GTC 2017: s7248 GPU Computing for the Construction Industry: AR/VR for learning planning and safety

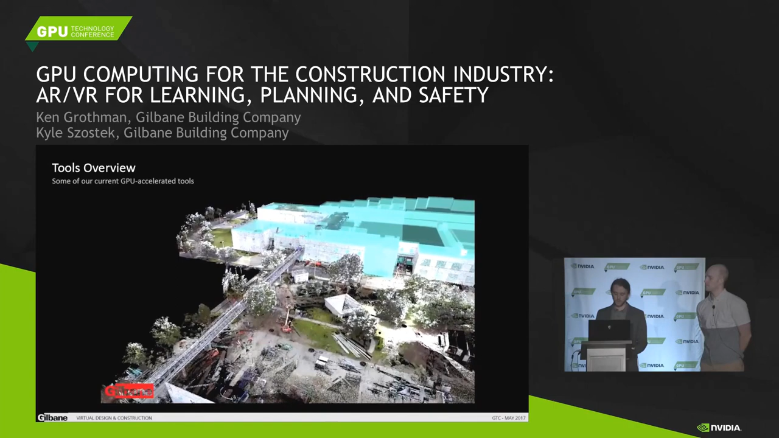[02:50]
So, some of the current challenges that we see with our tools involve slow CPU-based processing times. For example, processing laser scan data to generate point clouds to overlay on a bin.